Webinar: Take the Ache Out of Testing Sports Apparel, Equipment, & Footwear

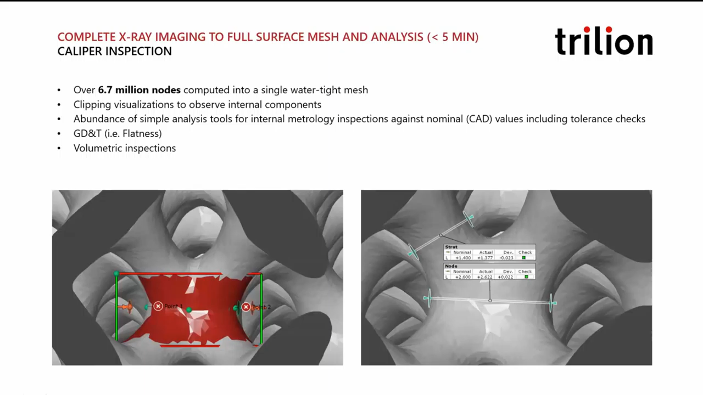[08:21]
We tested for a client. It's just one of 6.7 million nodes in a mesh. We're looking at measurements on all of them. This is how these measurements are taken as part of a test, and so there's different levels of loading.
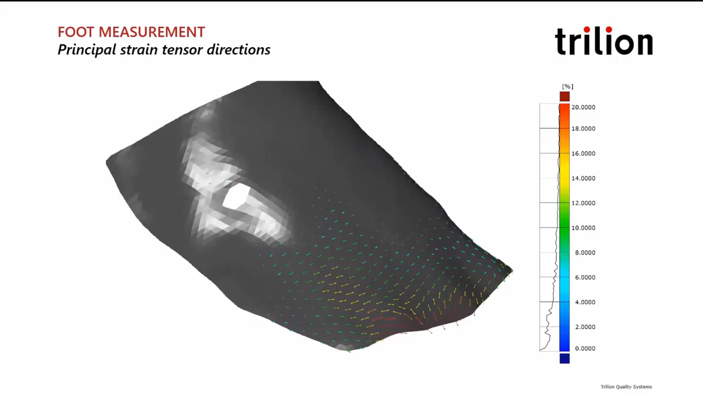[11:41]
This is the same test, but it's just looking at the mesh itself and visualizing the strain direction and the strain flow during this stride. You can see that go through there. So naturally, the next step from being barefoot is putting on your shoes.
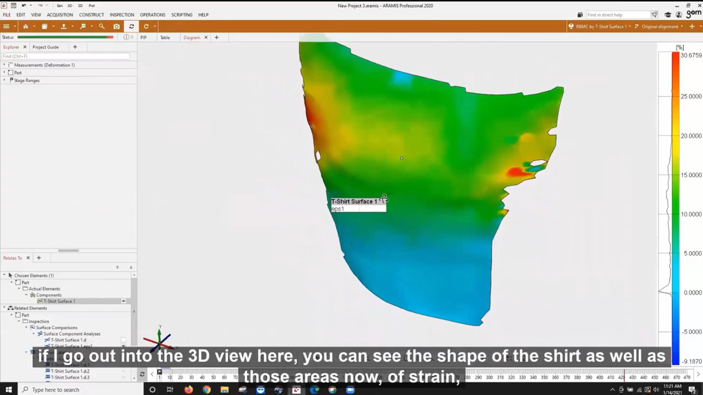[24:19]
And if I go out into the 3D view here, you can see the shape of the shirt as well as those areas now of strain.